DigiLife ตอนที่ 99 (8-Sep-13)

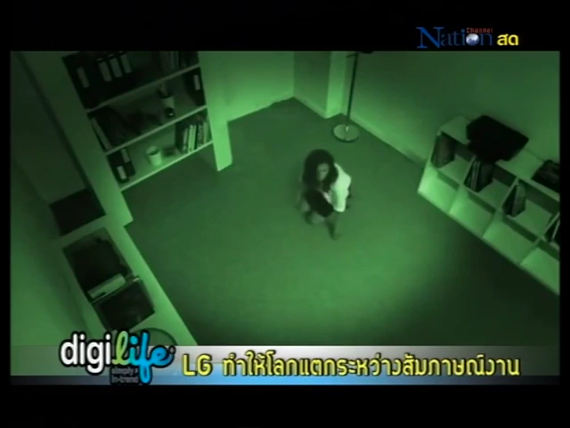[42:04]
ึ้นใช่ไหมอันนี้กล้องก็ยังจับอยู่นะครับคนก็พยายามとかแบบนิชั้นจะมีชีวิตอยู่หรือเปล่า